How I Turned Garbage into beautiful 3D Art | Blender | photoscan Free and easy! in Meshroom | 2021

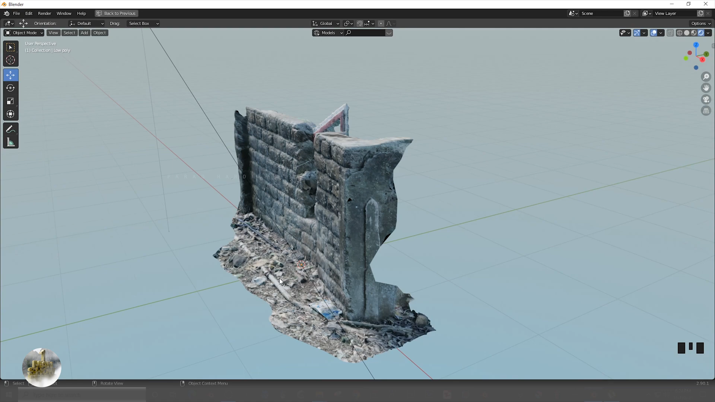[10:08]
can now save this file which we will append in our scene
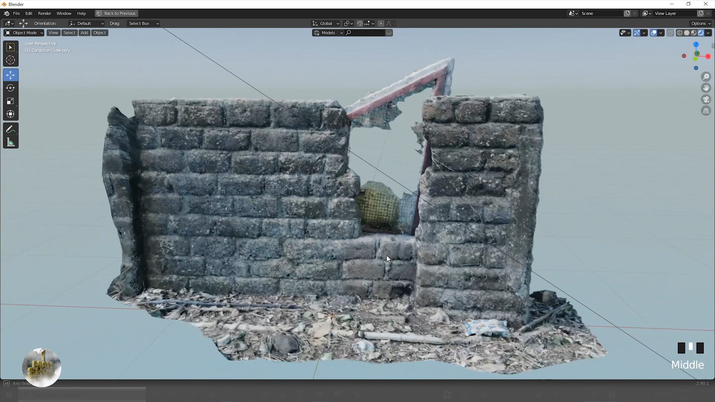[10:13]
so let's take a look at how much scans i have did with using the same process